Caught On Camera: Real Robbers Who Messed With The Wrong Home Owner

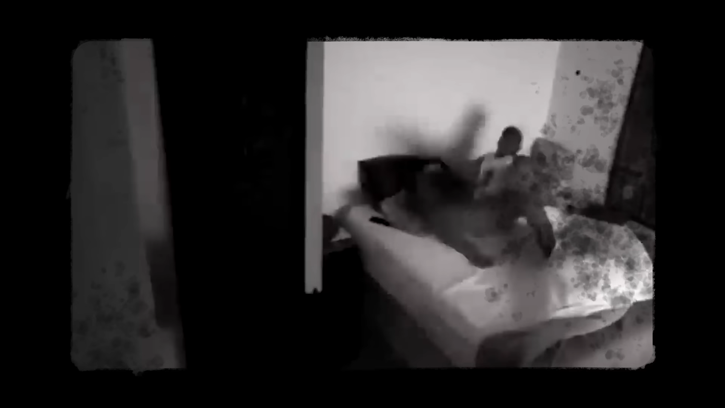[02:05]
He bolts, but the swift justice of flying bullets is too much.
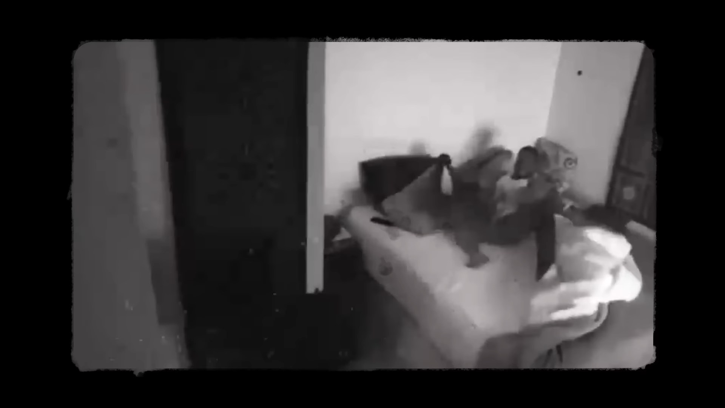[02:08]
His fate is sealed in moments. A dramatic end to what might be the gravest mistake of his life.
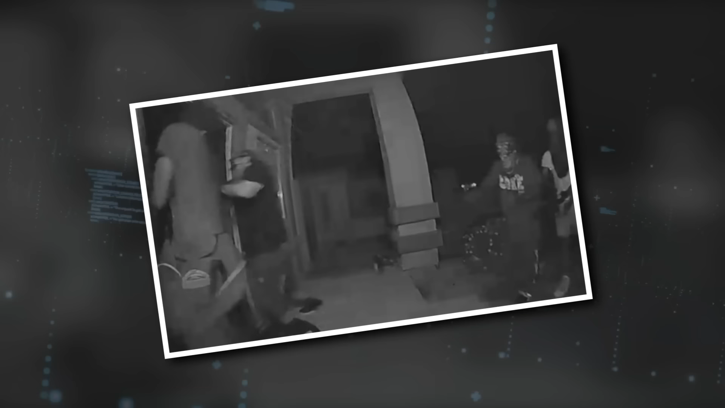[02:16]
Number 19. A Phoenix Homeowner's Brave Stand Against Intruders
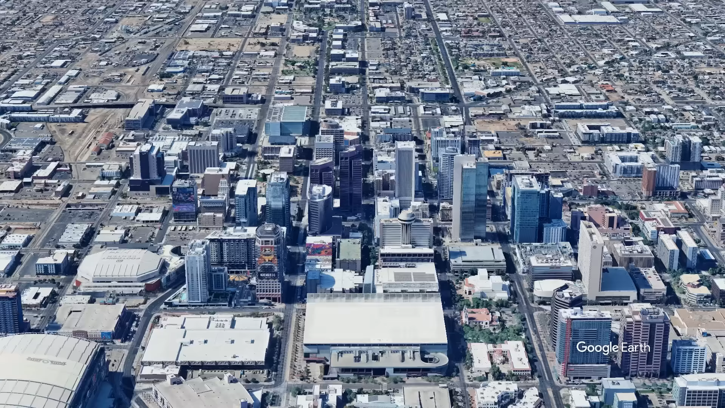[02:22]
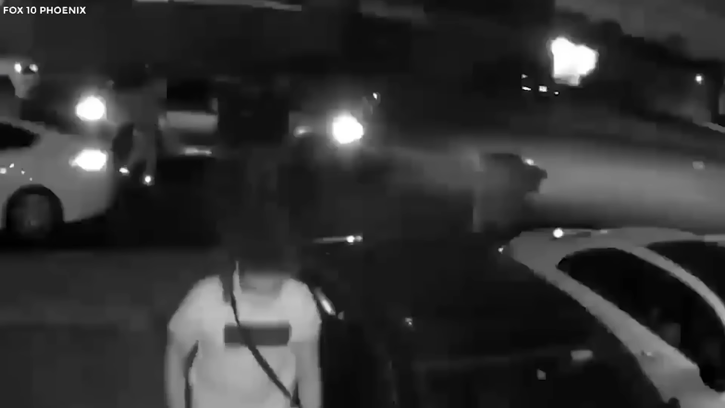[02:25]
Terrifying moments unfold in Phoenix as a homeowner turns the tables on a group of would-be intruders.
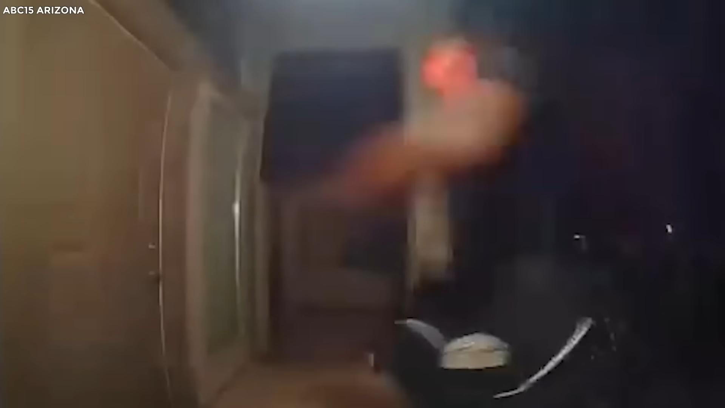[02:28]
The scene, captured by surveillance cameras,
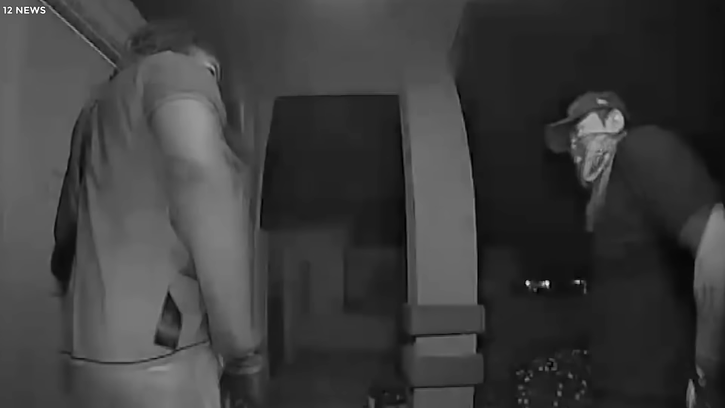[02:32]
begins with four men boldly attempting to kick in a front door. But here's where the story takes a dramatic twist.
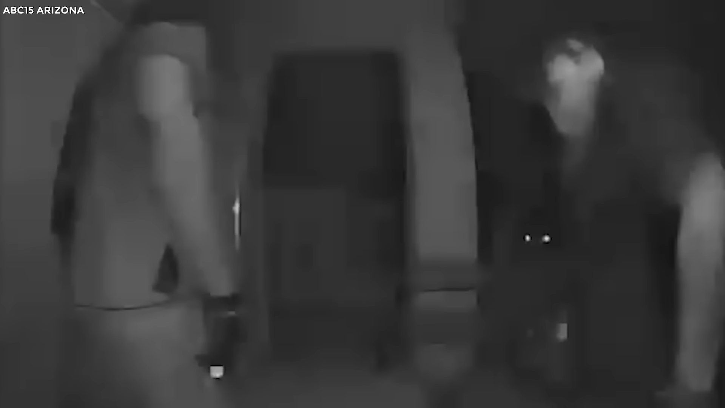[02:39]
The homeowner, forewarned by a motion sensor alert from those very cameras,
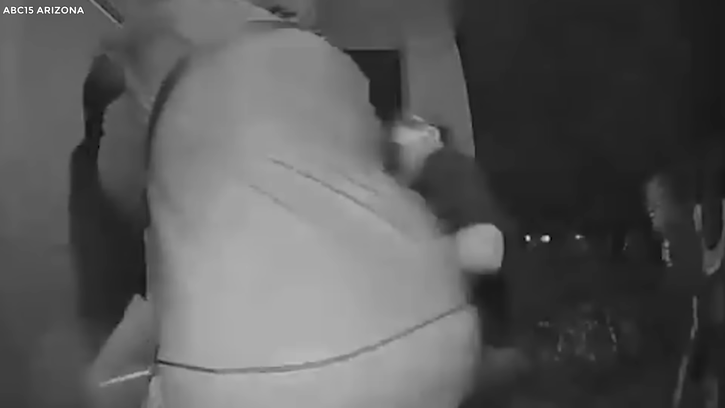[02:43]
is ready and waiting.
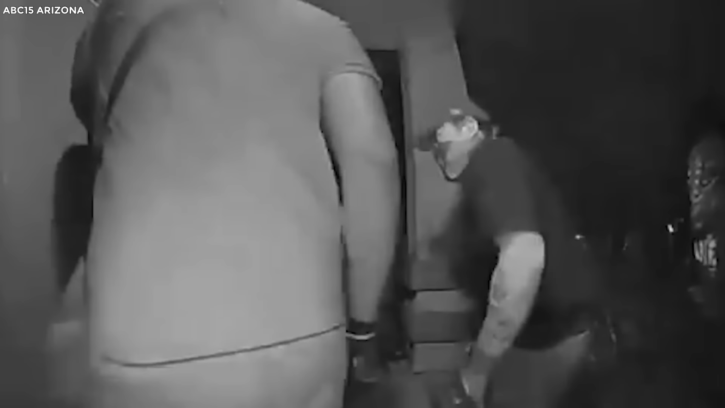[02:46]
As the door buckles under the force of the kicks, the homeowner springs into action.
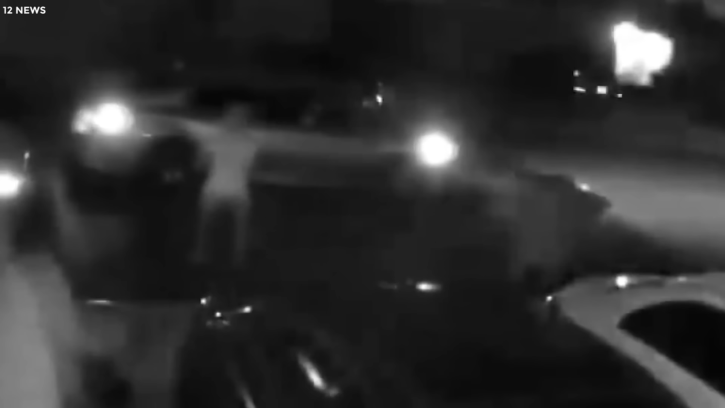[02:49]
With no time to spare, they grab their firearm, a decision that makes all the difference.
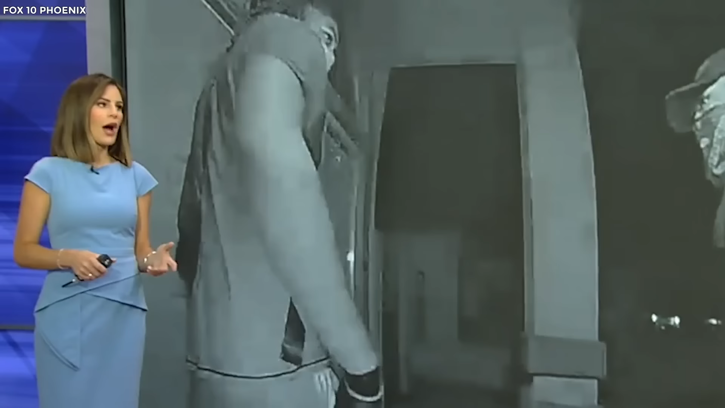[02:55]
Just as the intruders break through, they are met with a barrage of gunfire.
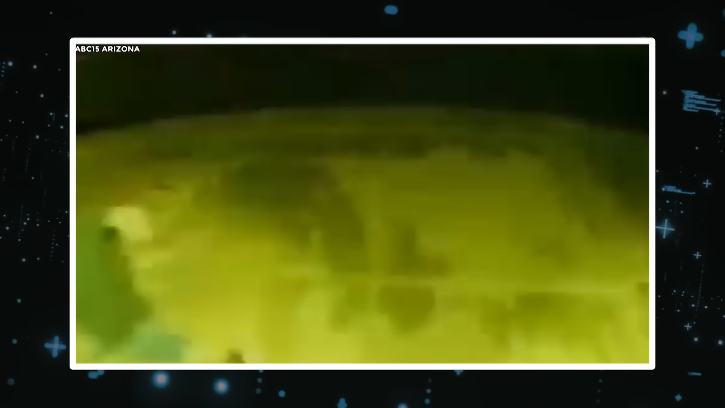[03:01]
This isn't what they signed up for. Expecting an easy target, the suspects find themselves in a life-threatening standoff.
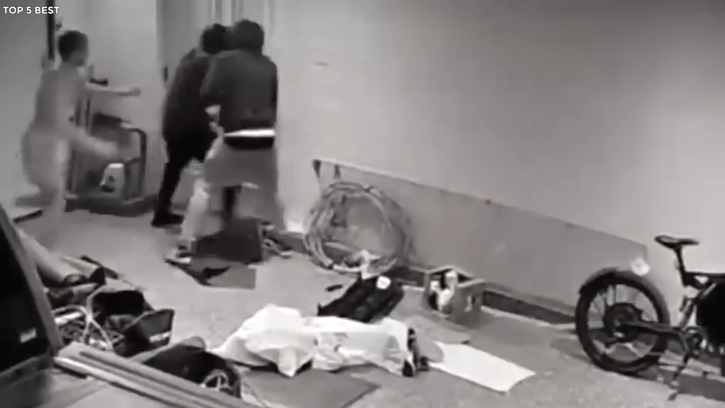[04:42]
He springs back to his feet and continues to exchange blows.
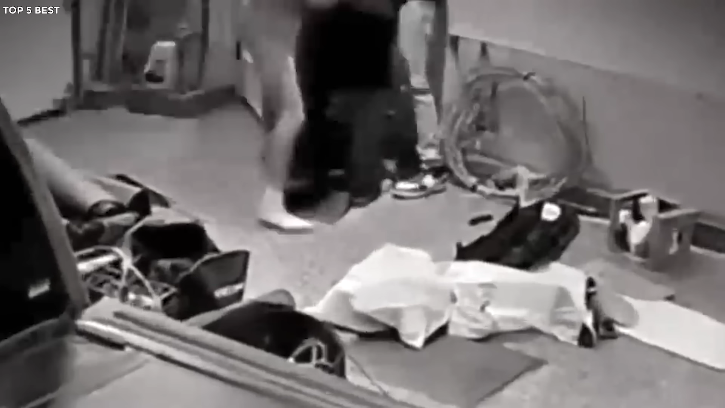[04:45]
Just when the robbers think they've seen an opening to escape, the homeowner pulls a fast one.
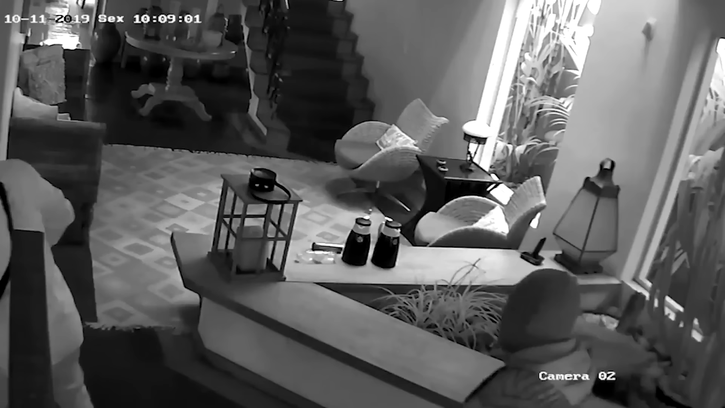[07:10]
Instead, he smartly retreated to his room,
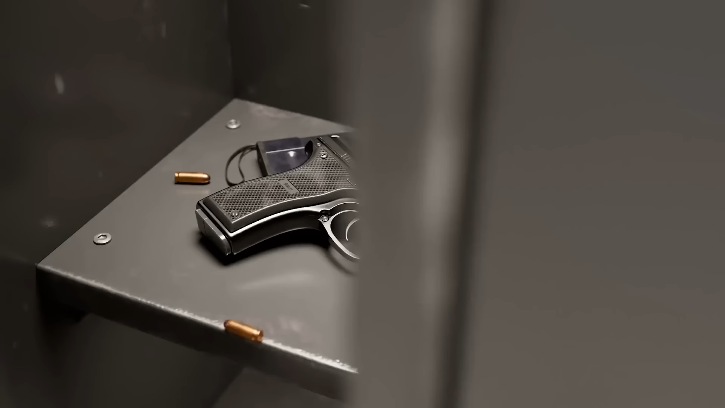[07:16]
armed himself, and then positioned himself to keep an eye on the situation from a distance.
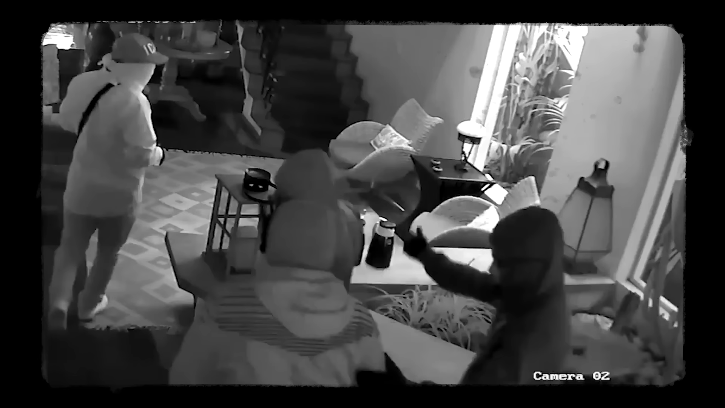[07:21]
As the invaders split up, rummaging through the house to check if it was empty, they didn't realize they were not alone.
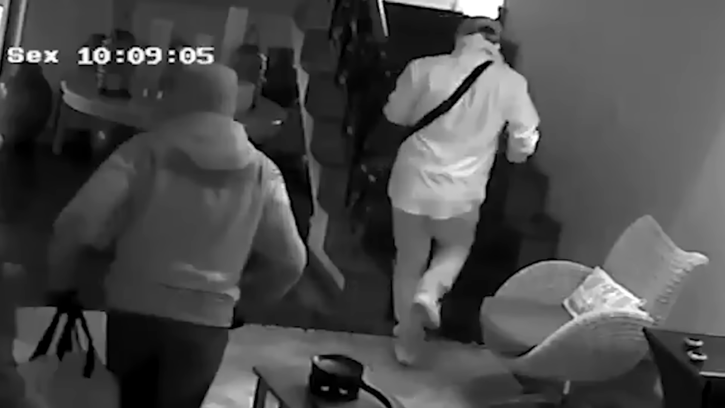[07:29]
When a couple of them dared to head upstairs, the homeowner didn't hesitate.